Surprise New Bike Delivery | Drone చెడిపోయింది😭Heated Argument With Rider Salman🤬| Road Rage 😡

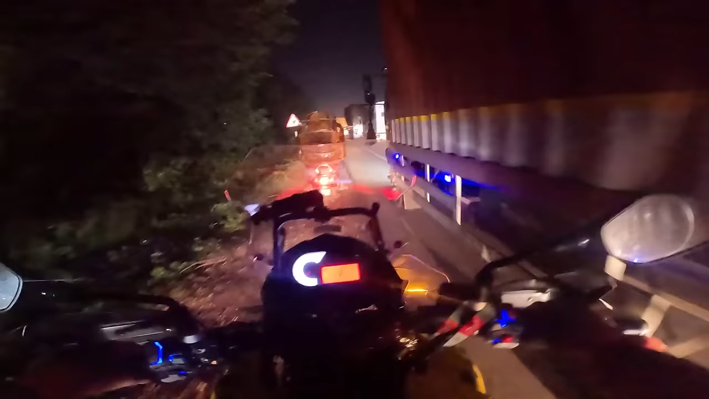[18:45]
ఓ ఇక్కడ ఏందయ్యో మొత్తం ట్రాఫిక్ జాము.
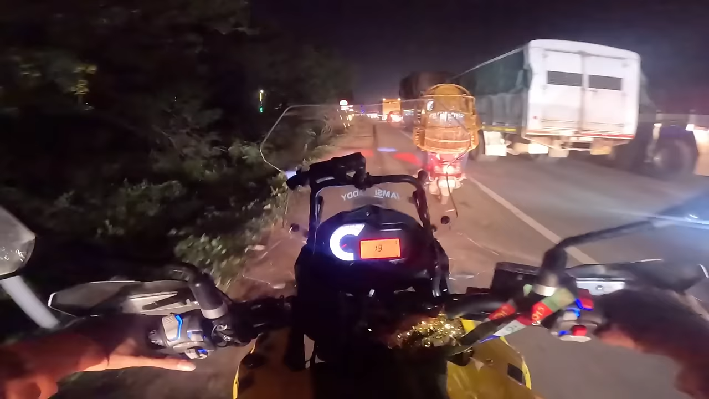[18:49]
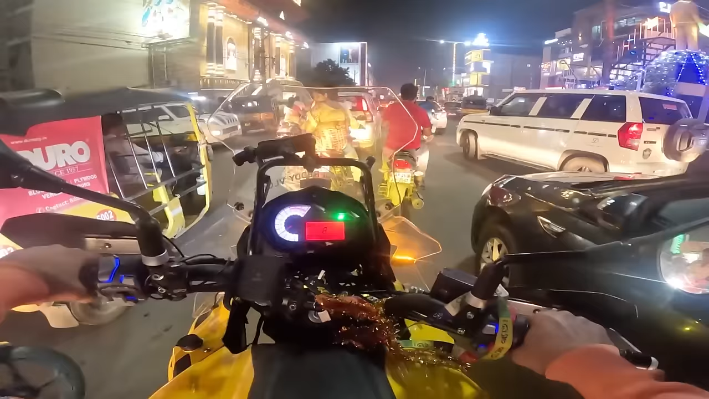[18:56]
ఓ ఏందో మొత్తం నెల్లూరులో ట్రాఫిక్ జామ్ అయిపోయిందా?